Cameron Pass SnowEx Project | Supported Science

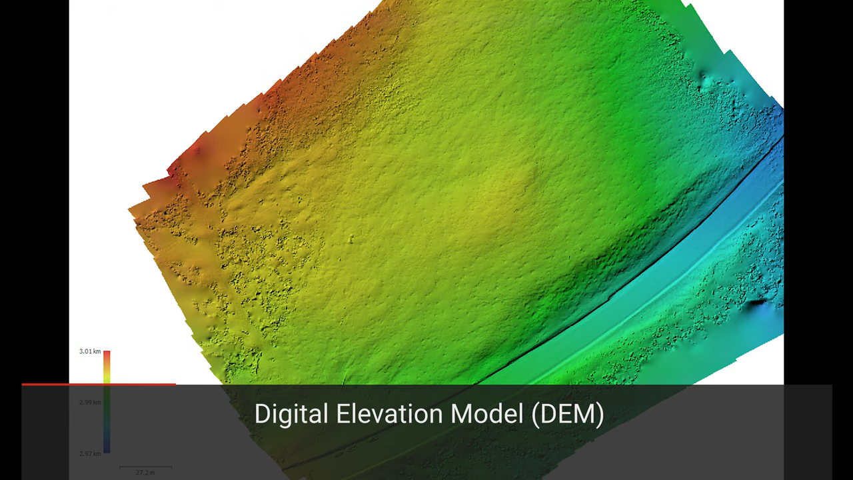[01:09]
So by having a lot of overlapping images in
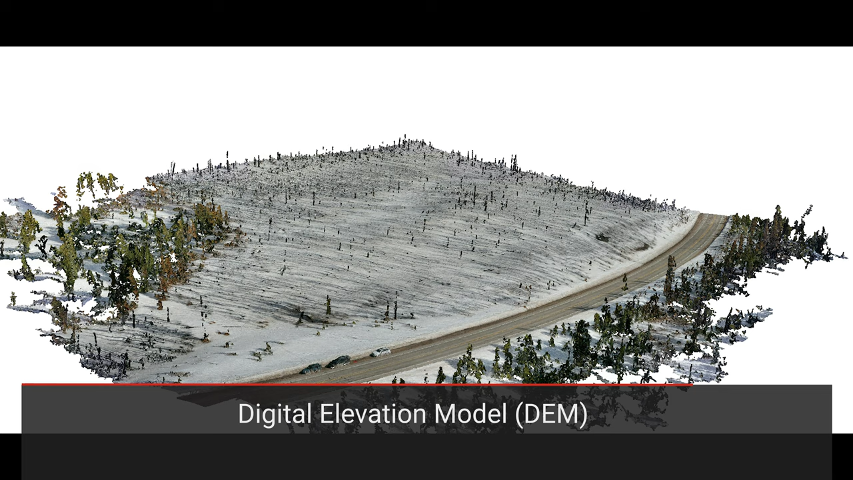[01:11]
a sequential order we can produce a digital elevation model
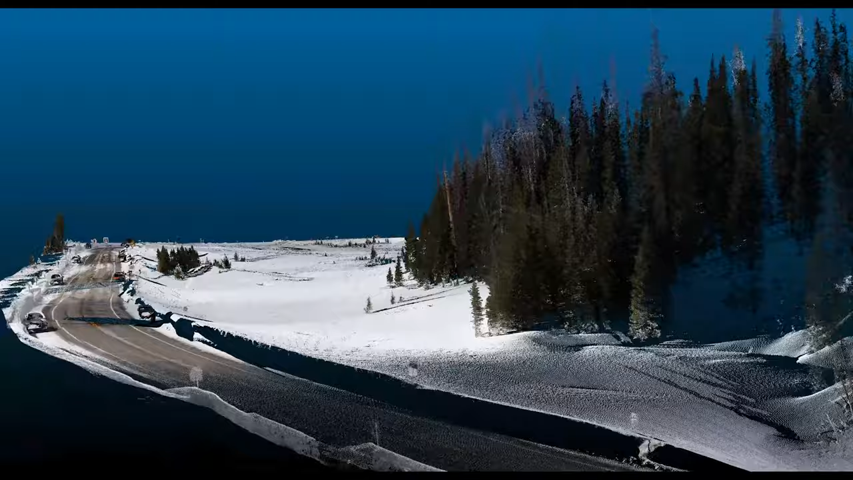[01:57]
And so we're using a bunch of scans that we can then combine into one big data set that can then be compared to drone flights and other measurements.